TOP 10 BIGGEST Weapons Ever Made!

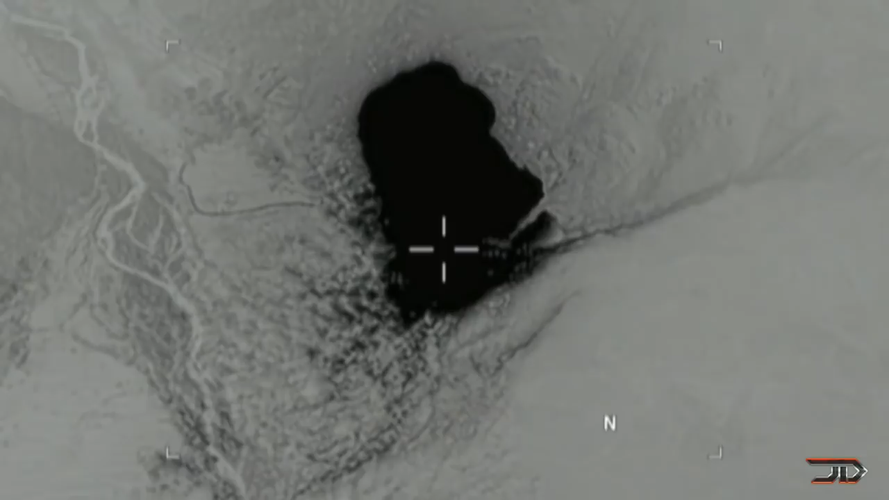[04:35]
At a cost of over 16 million dollars a piece it was considered to be one of the most expensive and powerful non-nuclear weapons ever designed.
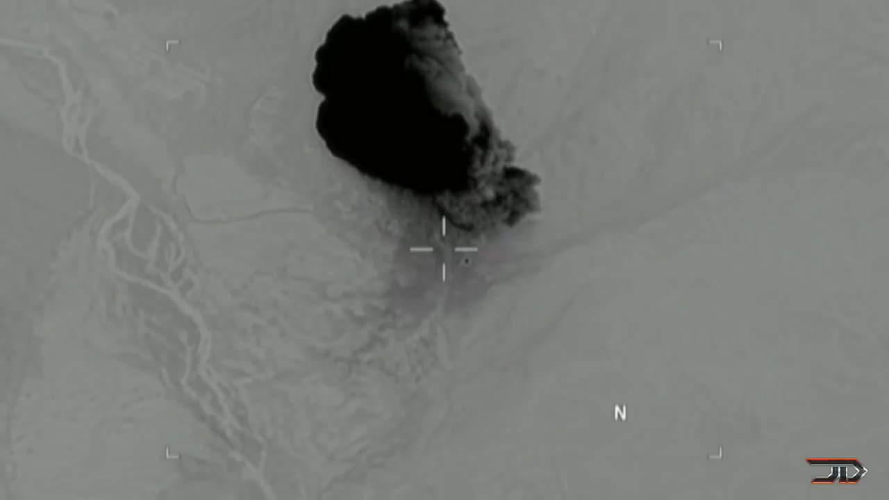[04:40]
One was eventually used in an airstrike against ISIS in Afghanistan.